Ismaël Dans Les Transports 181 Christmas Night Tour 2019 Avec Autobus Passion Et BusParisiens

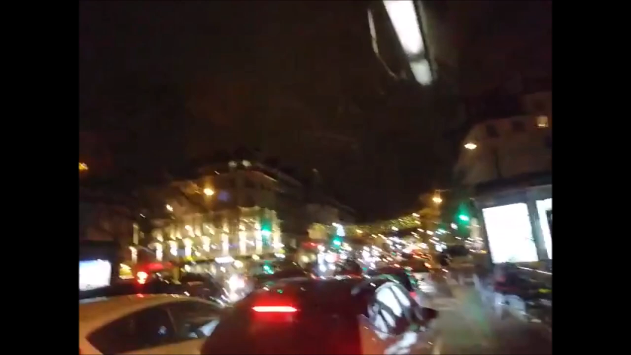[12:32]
Ah, ça a l'air de pas mal rouler là maintenant. On voulait prendre le 38 pour retourner à Gare du Nord. Vu que j'avais la poussette, il y avait tellement de monde dehors. En fait, j'ai dit on y va à pied. Et au final, il y avait tellement de bouchons que je suis arrivé en même temps que le bus à Gare du Nord. Gare du Nord. Le VG depuis Châtelet. Le VG de Gare du Nord à pied, lui, il roule à côté de moi.
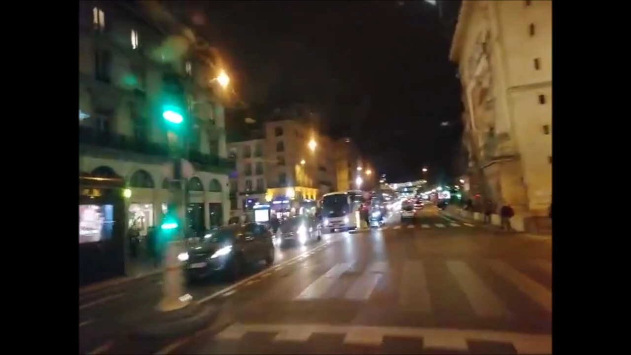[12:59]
Ah, enfin ça roule. C'est pas trop tôt. Ça fait un bail. Ah, le Grand Rex. Le Grand Rex. Ah, d'ailleurs, 18 décembre, Sarroir. Sarroir sont grand large. Il n'y a que le passage 3ème, 4ème qui tape un peu. Quand tu vas le pied dedans, ça va, mais quand il a neigé. Non, là, j'ai pas pris.
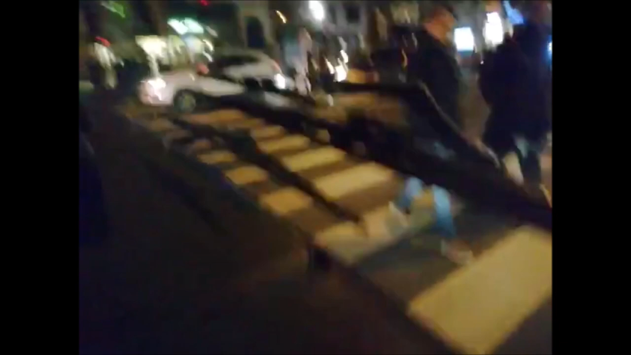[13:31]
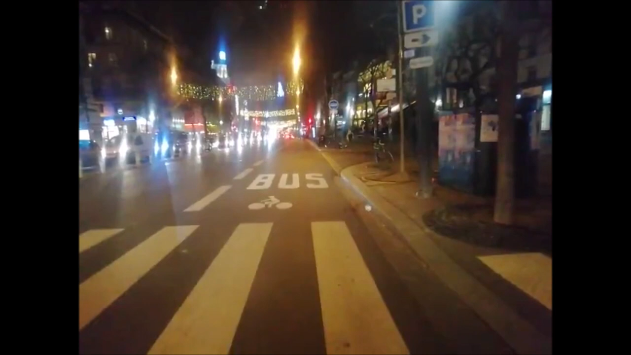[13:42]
Là, on est sur. Le Grand Rex. Illuminé. C'est vert. Quoi ? Ouais, République, on a passé. Ah bah parfait, ça continue ouvert. Non, plus que ça. Hein. Je crois qu'il y a de 7-8 minutes.
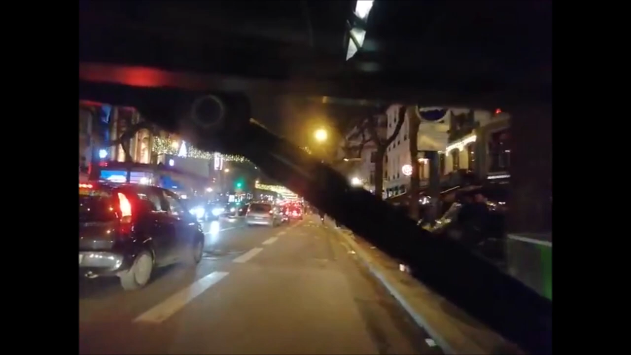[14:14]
Ah voilà. Ils vont le mettre au grand large. Après moi s'il y a un bus genre un gros, c'est combien de vues? Ah